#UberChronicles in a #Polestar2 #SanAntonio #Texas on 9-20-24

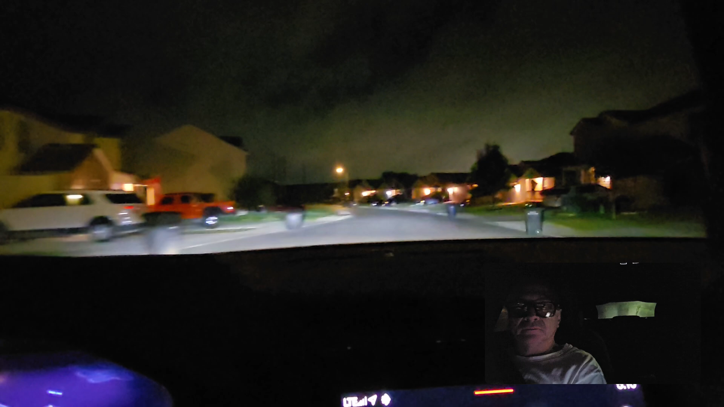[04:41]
Just ahead, turn left on Tejas Plano Drive. Turn left on Tejas Plano Drive, then pick up Jose Luis on the right.
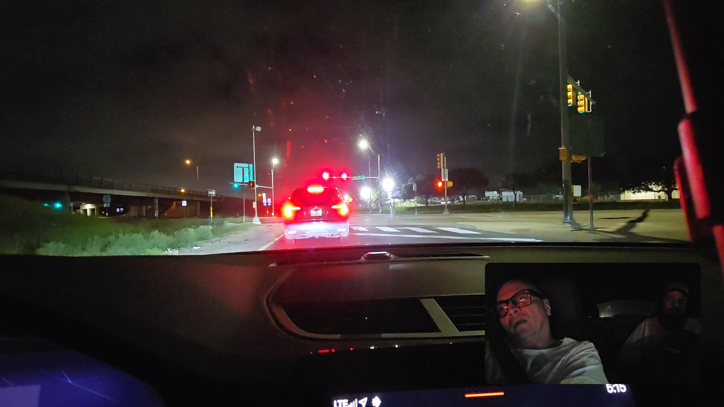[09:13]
Using the left lane, make a sharp left turn on Southeast Loop 410.